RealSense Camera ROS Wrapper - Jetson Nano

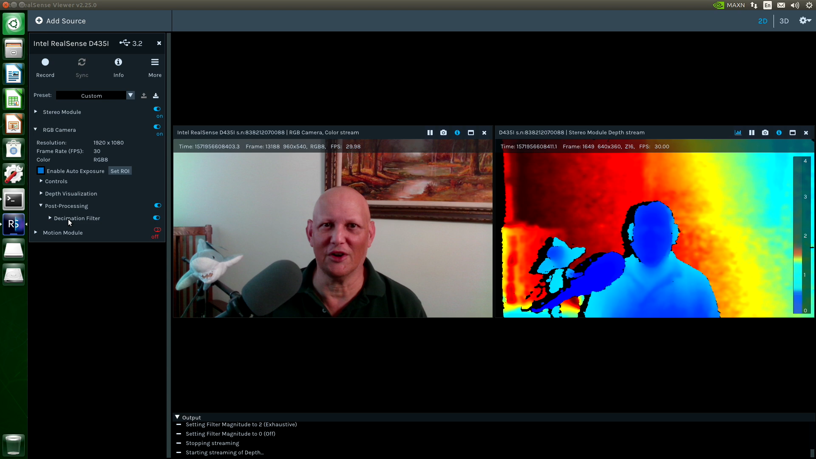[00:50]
Sorry to the person who had to work on that filter for the bad joke. We can turn on the 3D Viewer.
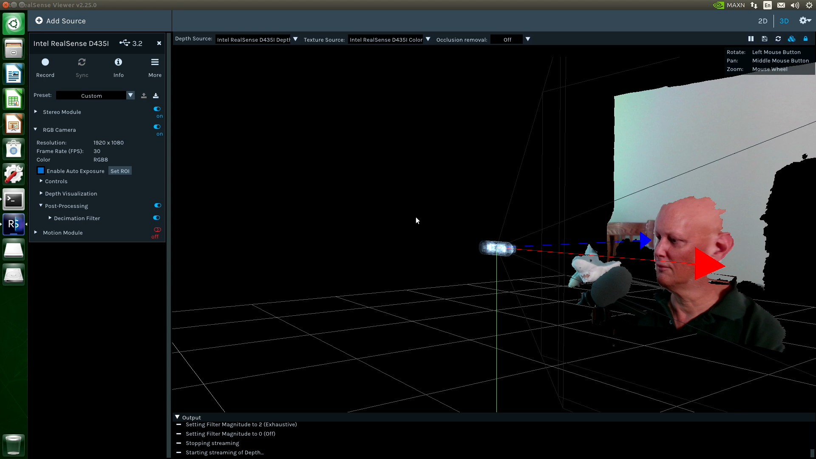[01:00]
There's the shark over here.
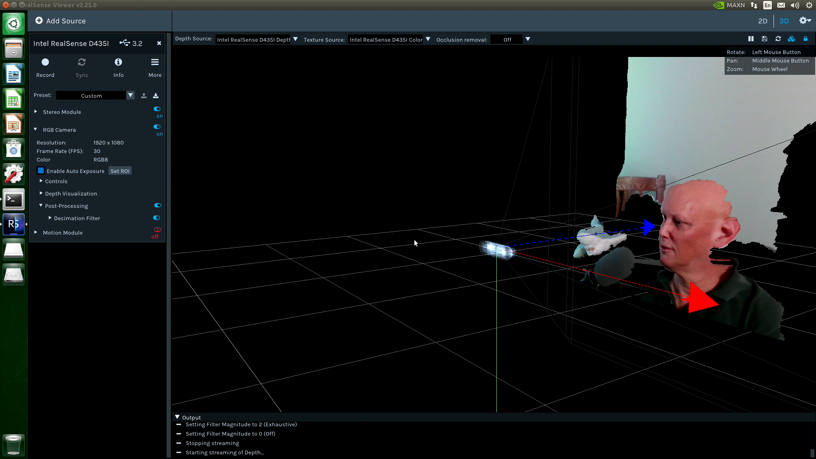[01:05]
You know how he loves his laser beams.
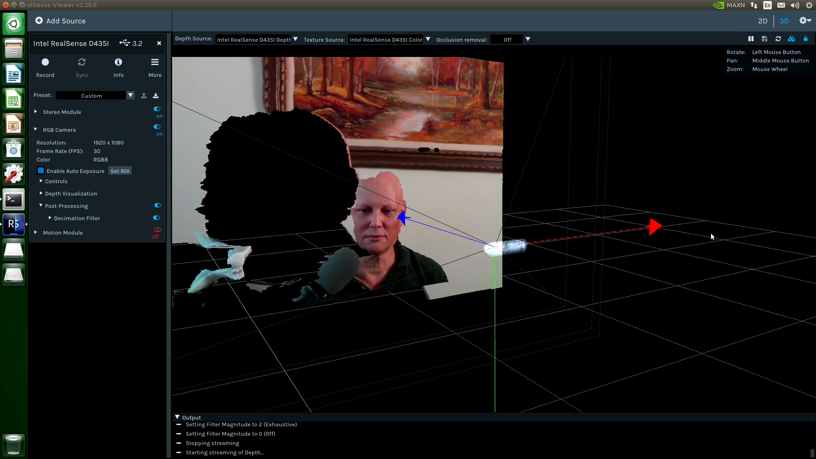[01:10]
So we get pretty snappy performance.
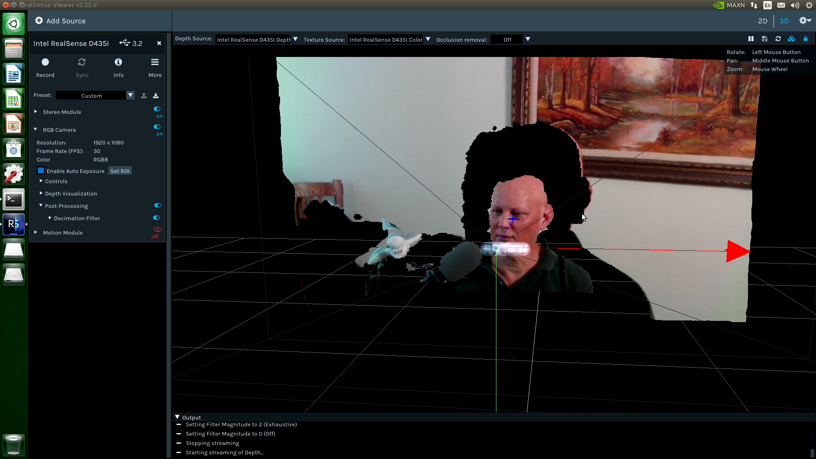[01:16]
And because this is a D435i, we can turn on the motion module.